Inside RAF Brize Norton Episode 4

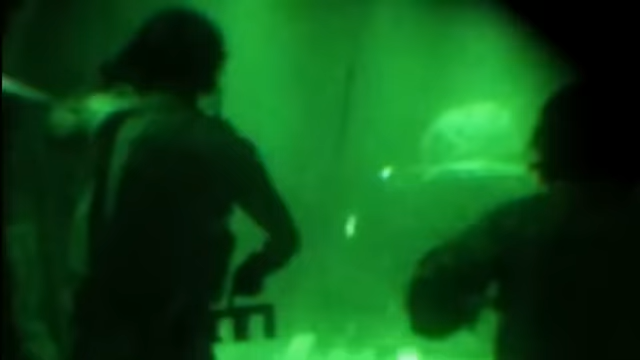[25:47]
With many aircraft currently on deployment in Afghanistan,
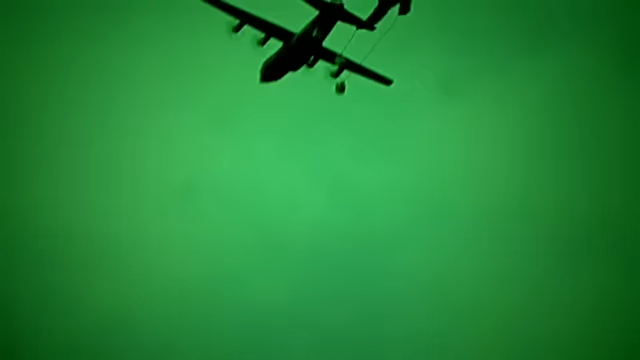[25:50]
the Hercules specialises in dropping supplies and troops to remote, inaccessible areas.
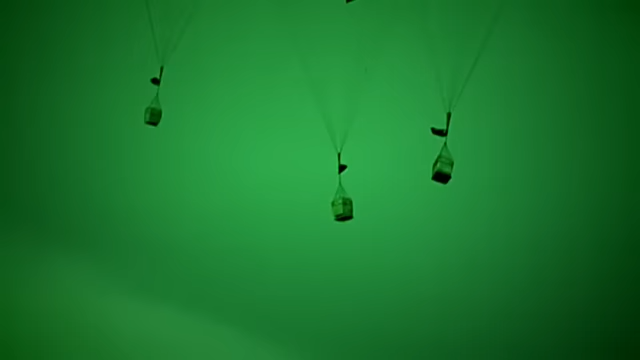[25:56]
Training for these low-level combat missions takes place at Bryce Norton.
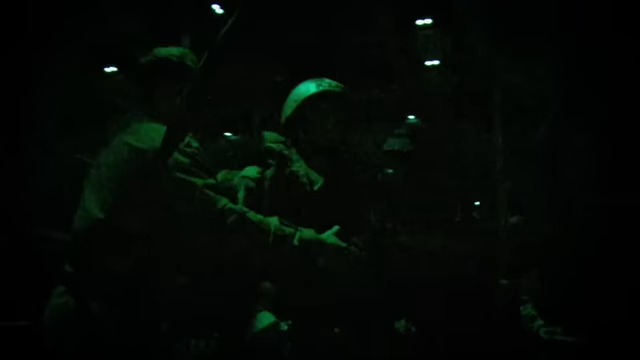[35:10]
And the trainees perform their first night jump.
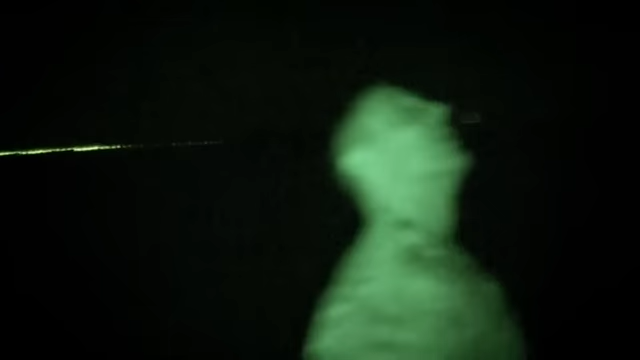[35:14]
This is the lowest jump that they'll have done, 600 feet, and they won't be able to see the ground.
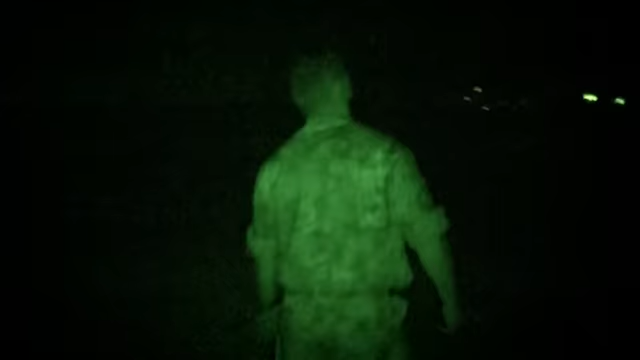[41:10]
The trainees all get down safely.